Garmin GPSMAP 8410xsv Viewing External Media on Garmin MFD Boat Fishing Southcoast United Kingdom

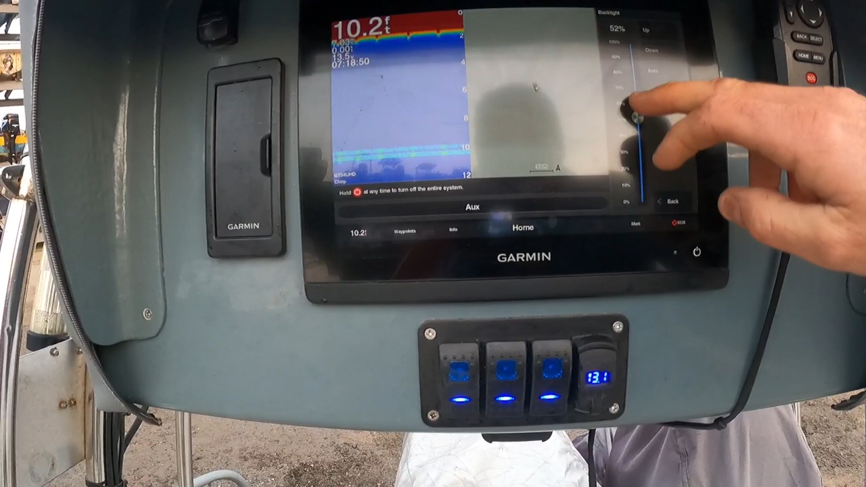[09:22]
up there we go sorry about that now you can see it right back so let me now press home press video